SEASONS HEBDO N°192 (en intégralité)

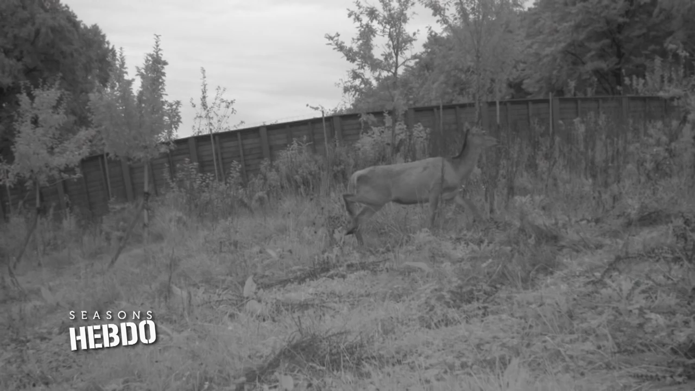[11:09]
30 jours de veille photo, 25 cerfs sont passés,
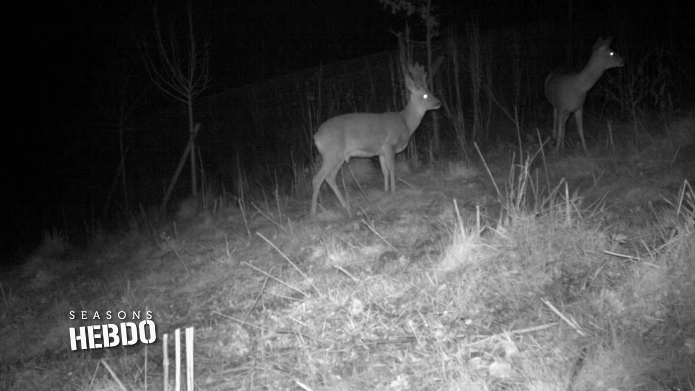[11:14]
35 chevreuils,
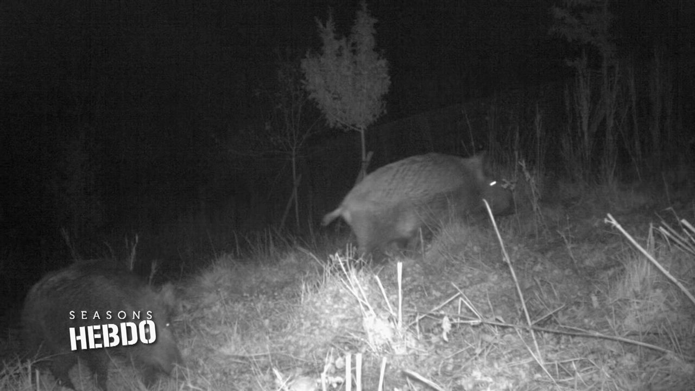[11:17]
200 sangliers, le renard, le blaireau également, ce sont...